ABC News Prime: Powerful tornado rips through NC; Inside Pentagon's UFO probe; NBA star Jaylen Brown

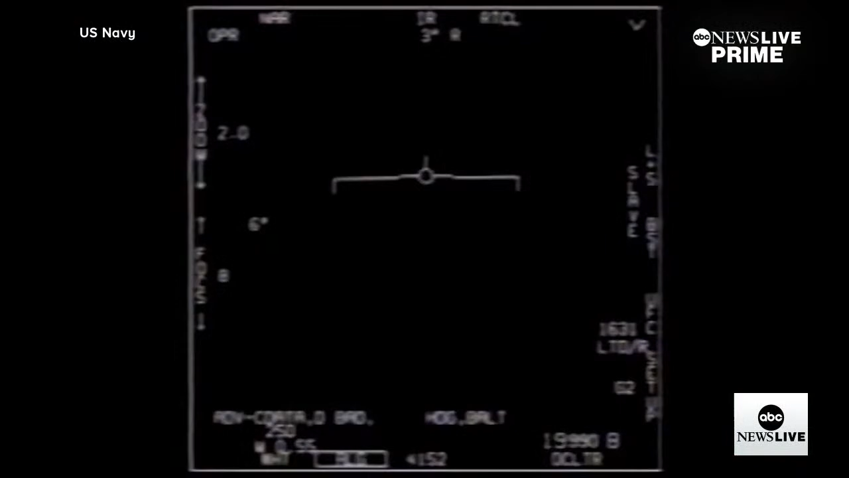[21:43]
or UAP, like this declassified U.S. Navy video. Oh my gosh, dude. The unusual object flying quickly through restricted airspace off the East Coast in 2015.